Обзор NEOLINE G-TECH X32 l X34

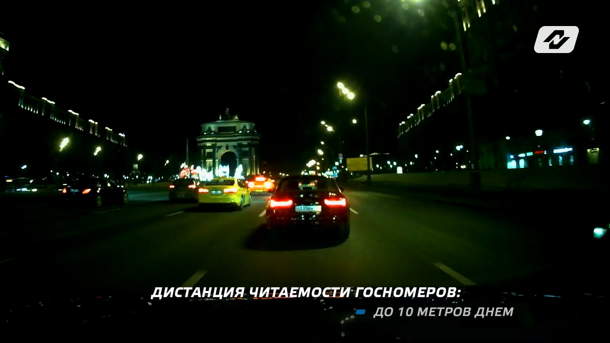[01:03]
Для получения максимально качественной съемки в моделях Neoline GTEC X32